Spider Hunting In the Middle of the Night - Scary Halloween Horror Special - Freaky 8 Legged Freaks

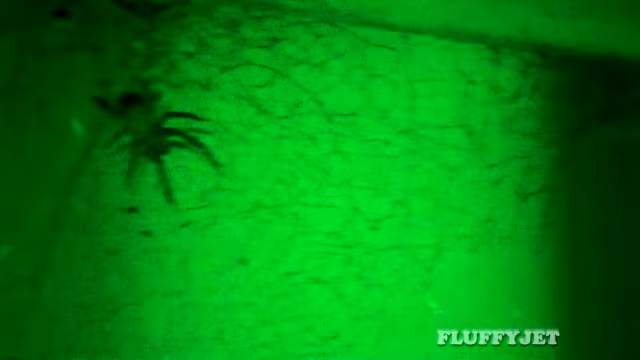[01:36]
The mozzies are starting to bite me out here so I'd better get inside soon. That's probably the biggest one we've seen.
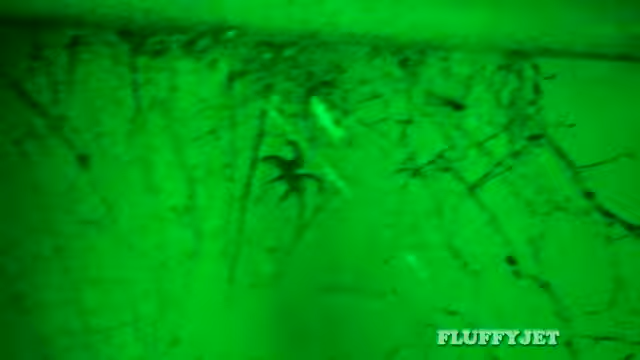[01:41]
Oh, shit. Are you kidding me? What the...
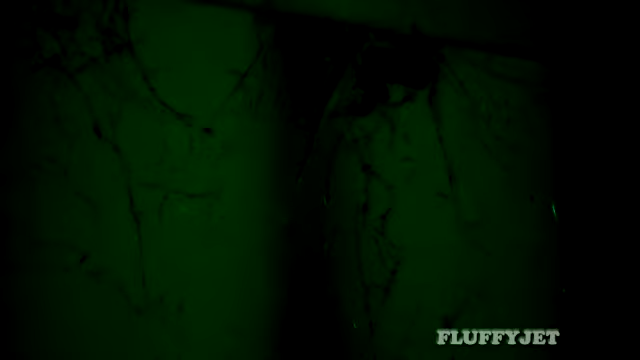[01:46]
That is a monster. I don't even know what that is. Holy... What is that thing? Oh...
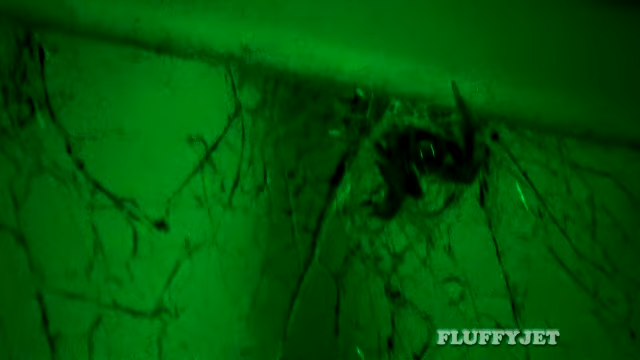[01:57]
I'm getting bitten by a mozzies, but I can't worry if I'm frozen.
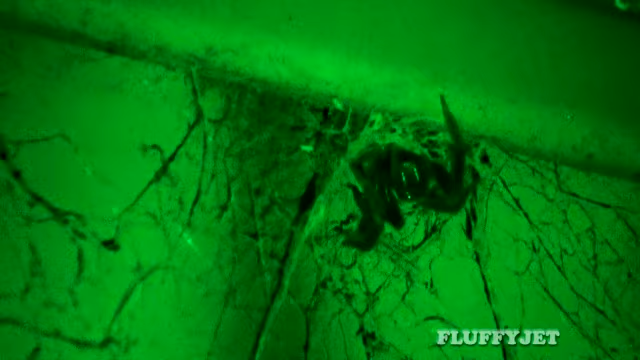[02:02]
Now, that is an intriguing sight.
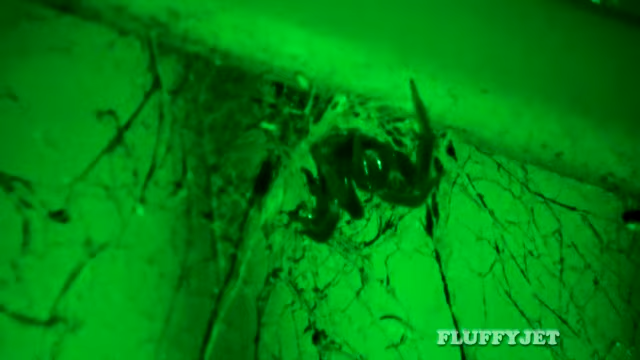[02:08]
Whatever this is here has to be twice the size of the other spider that we just saw.
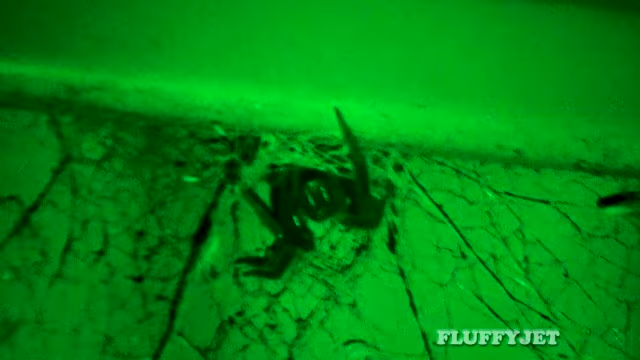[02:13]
Maybe that's the one that had his leg sticking out before.
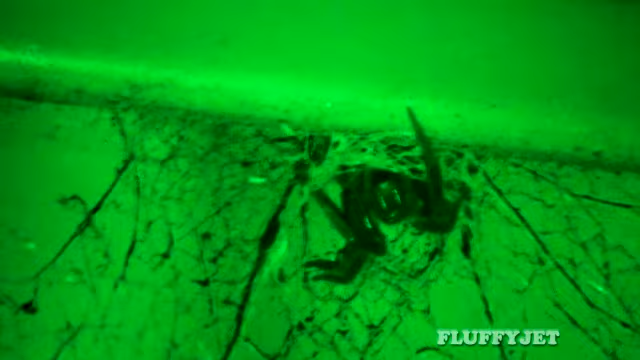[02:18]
Looks like he's got a face. A pumpkin face staring at me.